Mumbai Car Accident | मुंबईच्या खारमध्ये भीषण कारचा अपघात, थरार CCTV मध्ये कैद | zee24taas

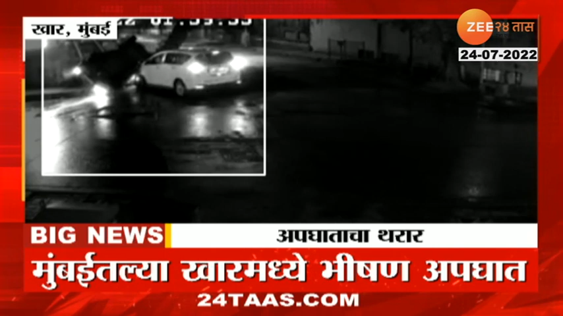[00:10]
वेग इतका प्रचंड होता के आर्टिका जोरात अधली सुदैवान या तकोंतिया ही प्रकार्ची जिविधानी जाली नाही मात्र दोनी गाड़ेंस प्रचंड नुक्सान जाला है